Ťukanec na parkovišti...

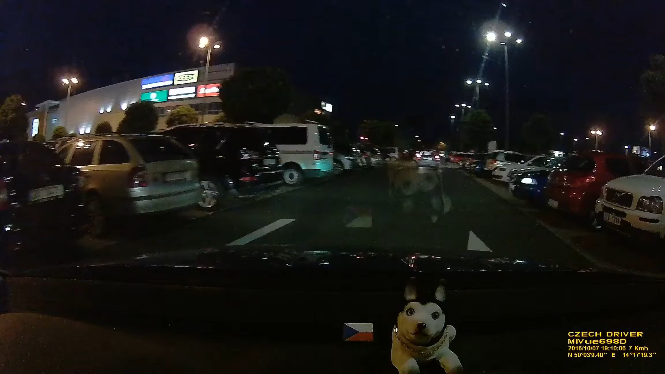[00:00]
Co si tě může stát? 1912 1912 Děláme nějak Dělej Je ten do něj na bourál Do koho? Tam do toho černýho auta Máš to netočený Už si to uvzle Uvzni Co děláš ty zase? Dělo precisa Vyšte miba se byre Tadná Vyšte j Avena Vyšte jené Vyšte jené Vyšte tady